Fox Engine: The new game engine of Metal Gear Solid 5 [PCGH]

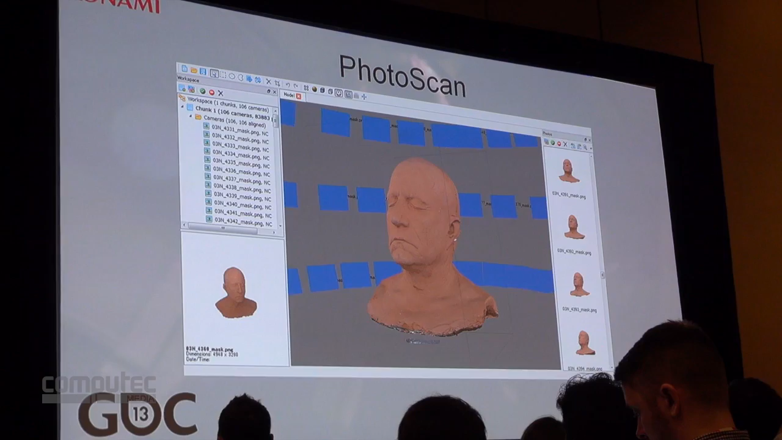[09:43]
Photoscan automatically generates a 3D model using multiple photographs as a reference point.